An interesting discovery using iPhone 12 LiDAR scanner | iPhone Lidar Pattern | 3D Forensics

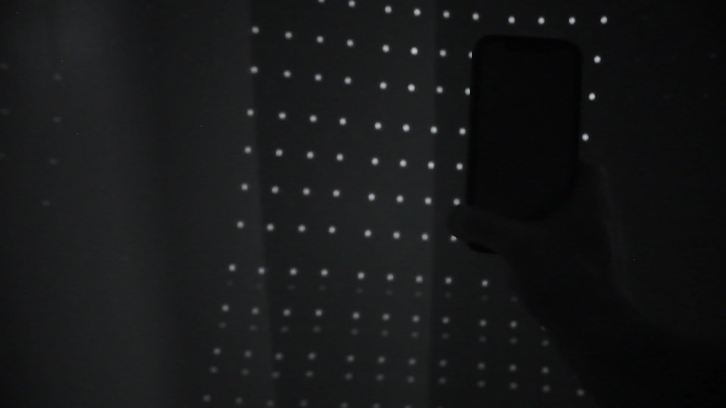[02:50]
so when looking at this pattern it appears like let me move it over this way it appears like there's a series of nine large squares like overall squares and then inside of those squares it looks like something like a four by four smaller set of squares or grids or patterns or something like that so I'm not exactly sure what that means